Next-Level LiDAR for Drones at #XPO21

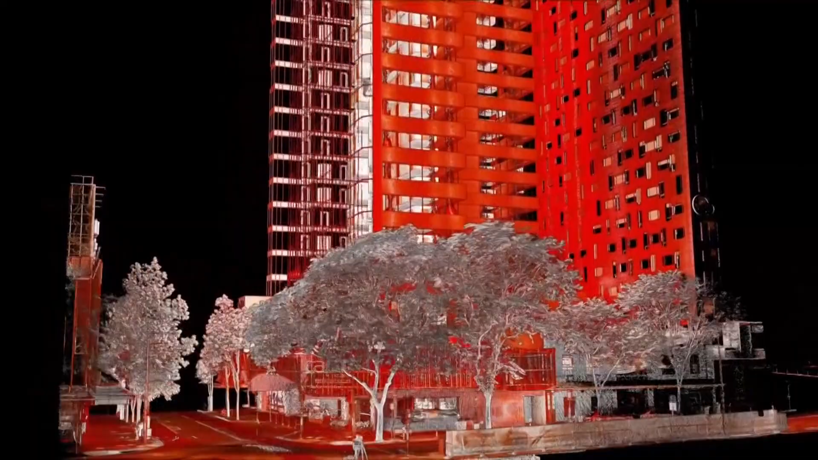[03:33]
And the drone will head towards that waypoint and using the SLAM data will find a way to get to that waypoint wherever it has to through different tunnels and it remembers where it's gone.